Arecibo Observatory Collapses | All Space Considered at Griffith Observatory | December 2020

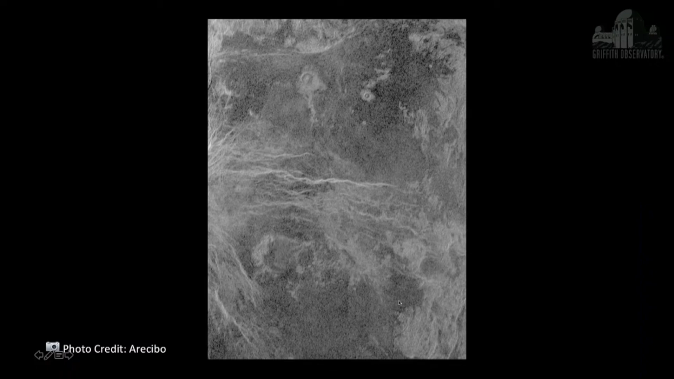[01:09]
Arecibo was used to do radar imaging of Venus, even, and so we saw the surface of Venus. It was able to do radar imaging of near-Earth objects, asteroids, as they flew by.